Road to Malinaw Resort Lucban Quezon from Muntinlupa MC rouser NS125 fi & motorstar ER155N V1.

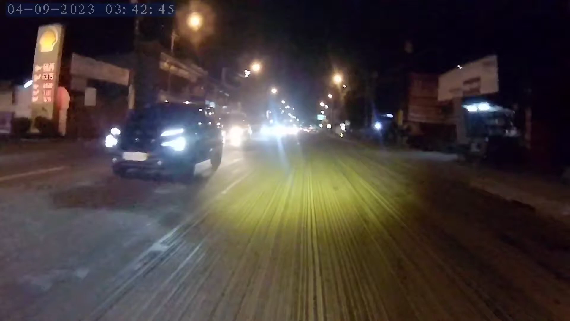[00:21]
Diyan, ayan yung regroup sa may bandang San Pedro boundary. Regroup yung nakaregroup yung daanan dyan. Ganda dyan, nakaregroup. Madulas ang kasada. Ayan, yun yung San Pedro na may 2 manok. May 2 tandang na may itlog.
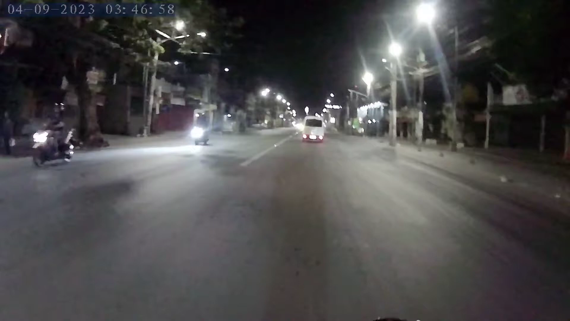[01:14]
Nasa may... Hindi ko alam. Nasa na tayo. Spak ba ba? Lagpas na ng Spak ba? Basta Binyan yan. Binyan Laguna ata yan. O, ano? Ah. Ayan na. Ito na tayo. Magte-teleport kasi tayo. Kinakap to.
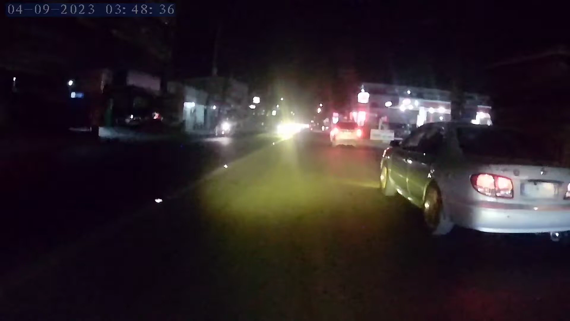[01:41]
Level 2 hours yung biyahe. Mabanda lang. Kinap ko lang ng kinap. Kaya yan ang nangyari. Te-teleport tayo ng teleport. Mas namin hinabangan ako dito. Banda yung may Binyan Laguna. So, napaka-laki ng hayop na intersection. Ito yata, ay hindi, iba to.
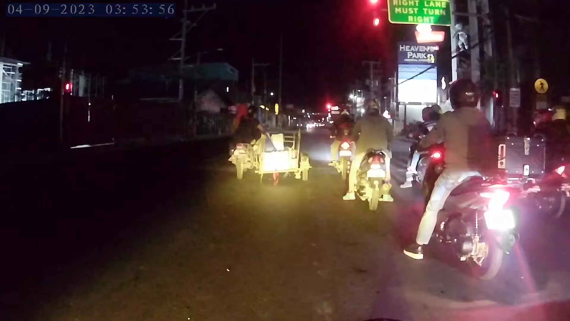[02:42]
Pero bawal kang huminto sa pangalawa. Yan, kailangan mo. Kasi dapat pag nasa right ka, mag-ride ka agad.
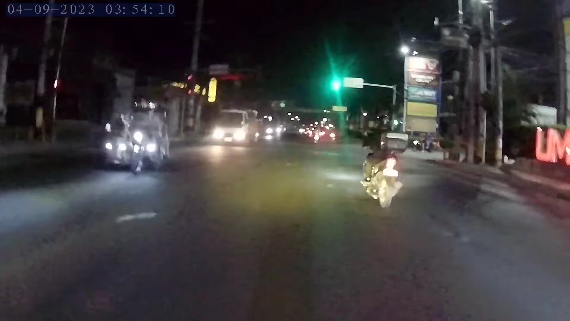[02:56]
Hayop na daan yan. Ang laki ng intersection, oh. 1 kilometro o 2 kilometro. Hayop na yun. Alam mo, may dadaan ng UFO. Yan, nasa na tayo. Yan, Santa Rosa. Pagpunta naman dyan kaila Ned sa kaliwa. Neddy shop. Yan.
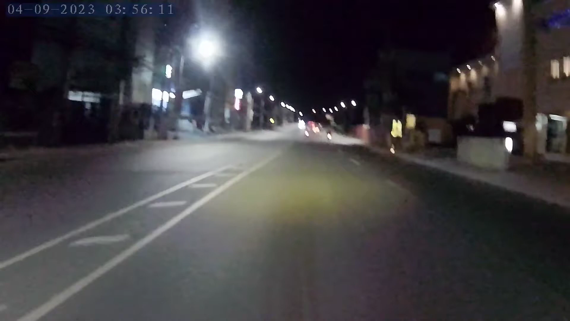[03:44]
Yan. Lagpas tayo sa ang nginig ng camera ko ah. Yan ah, masina tayo dyan. Pipip! Yan. Punta tayo ng pagbaba natin dyan, SM Santa Rosa yan.
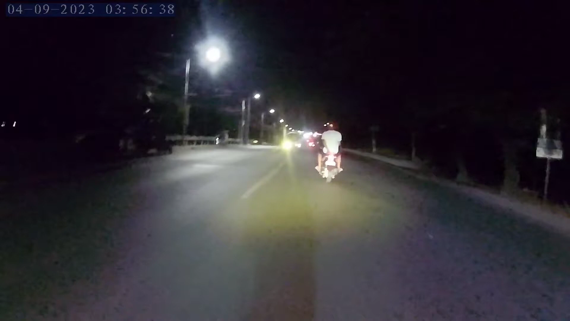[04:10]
Napakahaba rin yung height na mall na yan. At puro intersection. Dito may biglang ang galing. Ano ba solid lane?
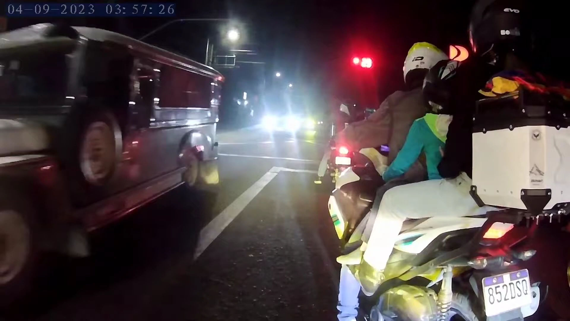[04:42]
Ang galing. Biglang kumaliwa si Gagi. Ikaw ba si Gagi?
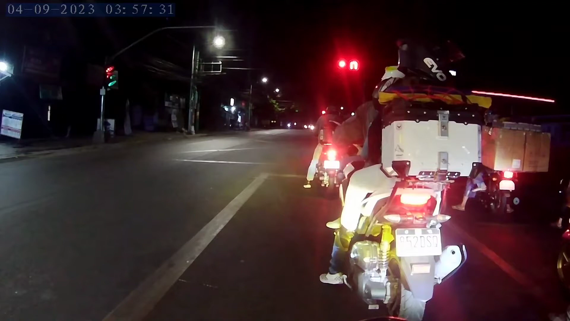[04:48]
Yan. Gaw na, impacto. Bilisan mo. Yan. Yun. Ting, ting, titiring, ting, ting. Dito naman, pag kumanan kayo, papunta na yung Nuvali at Tagaytay. Papunta na yan. Kakanan kayo doon, suminsan. Dito banda, nagulat ako.
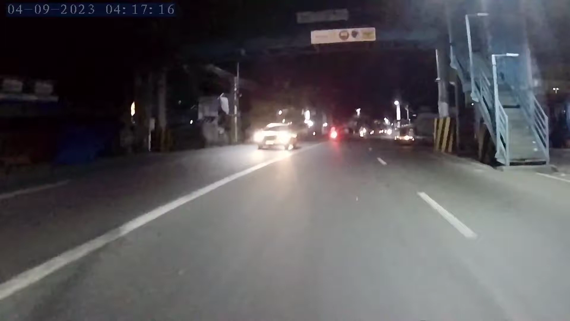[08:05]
Basa-basa na umuulan. Kaya dahan-dahan na. Dahan-dahan lang. Tayo'y basa ang kalsada.